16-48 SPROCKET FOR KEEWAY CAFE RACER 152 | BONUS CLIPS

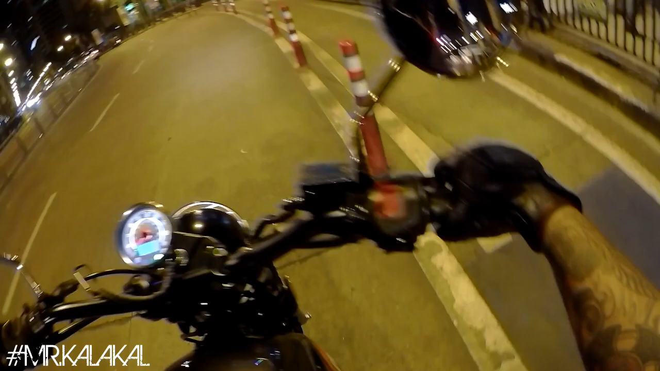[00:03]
Alright, speed test or not so speed test for this Kiwi Cafe Racer 152 1648h bracket combination from Mr. Henry Ang. Wheel set ko is Shingo 705, 4.10 by 18 sa harap, 120, 90, 17 sa likod, 2.5 yung rim ko sa harap, and 3.5 yung rim ko sa likod. So, mabigat yung wheel set. So, subukan natin babat sa Primera. So, here we go.
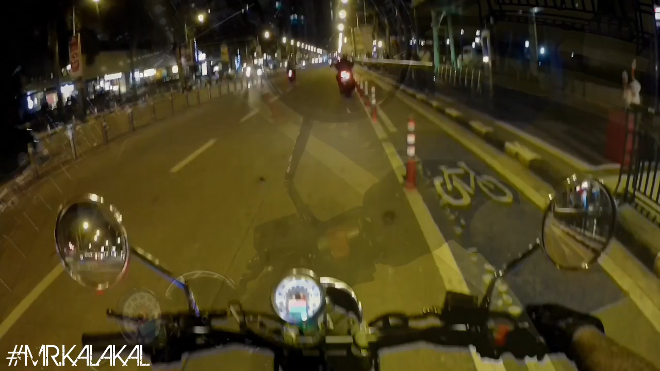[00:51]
Okay, speed test check for the 1648h bracket combination dito sa Ortigas Avenue.
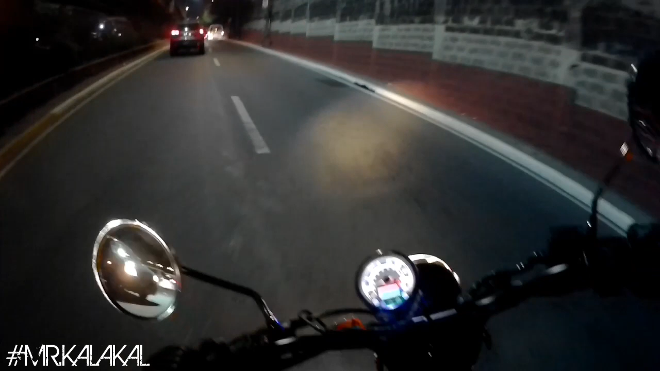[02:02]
Alright, speed test check. 1648h bracket. Pahon dito na Ortigasabi nyo. Tignan natin kung makuha natin yung 100. Medyo traffic pa rin eh.
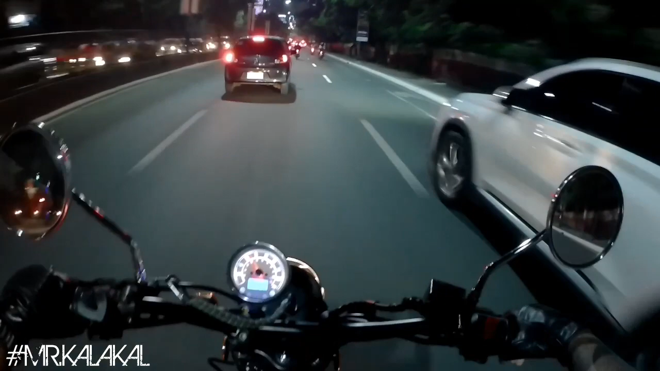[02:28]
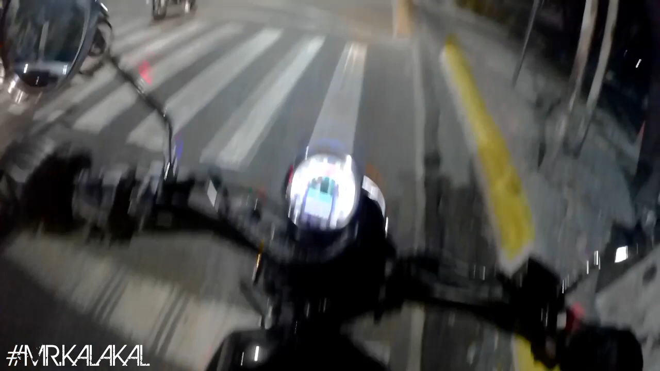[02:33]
1648h. Speed test check. Tignan natin kung saan naabot to. Hindi pa rin kaya talaga.
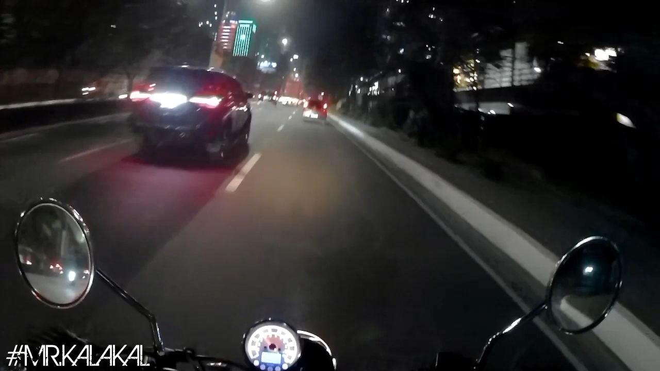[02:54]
Bitin. Bitin. Kaya naman kung sakay 100. Pero, yun nga eh. It's gonna take a long road para ma-achieve nya. 1648h bracket combination speed test uphill. Paket ng parking. So, tignan nyo.